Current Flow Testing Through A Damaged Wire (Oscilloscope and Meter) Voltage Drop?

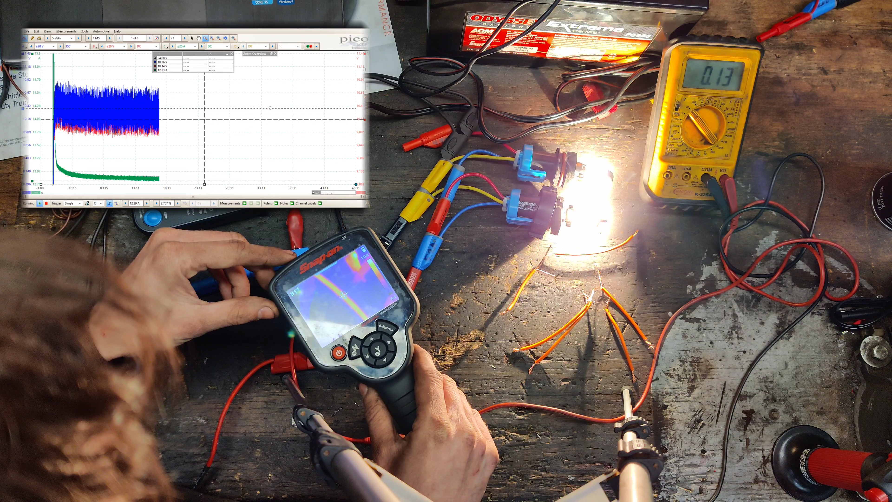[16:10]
So yeah you can see this wire is around 90 degrees. This is 14 gauge wire. It's copper wire and it's made in the USA.